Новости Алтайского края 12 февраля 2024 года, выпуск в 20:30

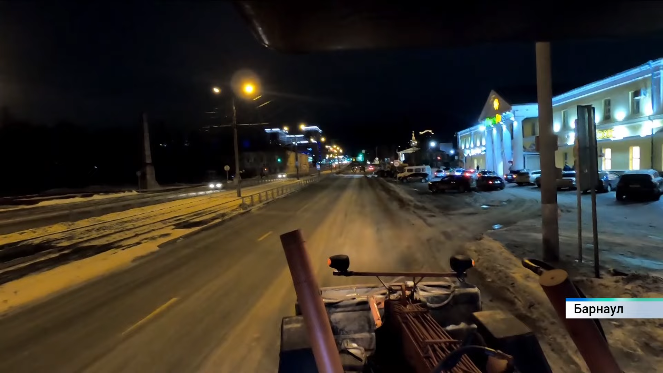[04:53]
Они вывозили с улиц снег, посыпали дороги песчано-соляной смесью и чистили ливневые канализации.